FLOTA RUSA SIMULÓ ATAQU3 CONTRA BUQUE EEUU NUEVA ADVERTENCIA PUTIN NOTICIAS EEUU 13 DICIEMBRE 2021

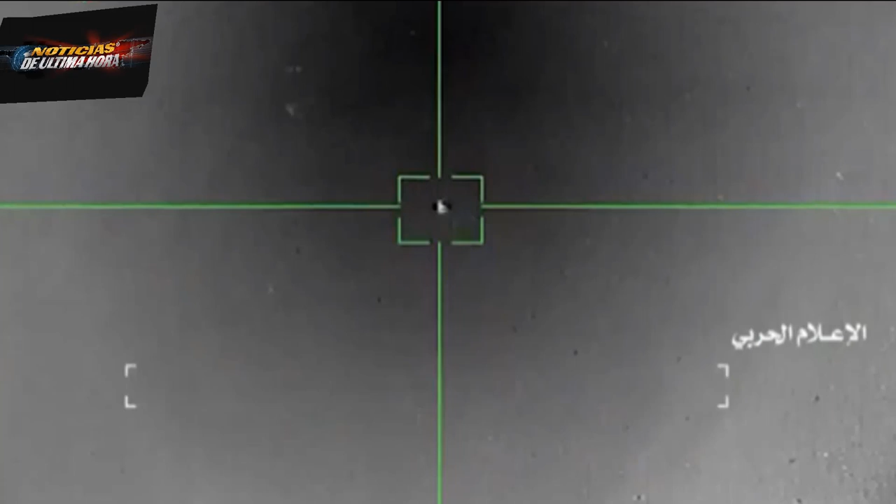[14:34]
En la foto que fue presentada, se pueden ver los momentos tras la derrota del caza F-15 y,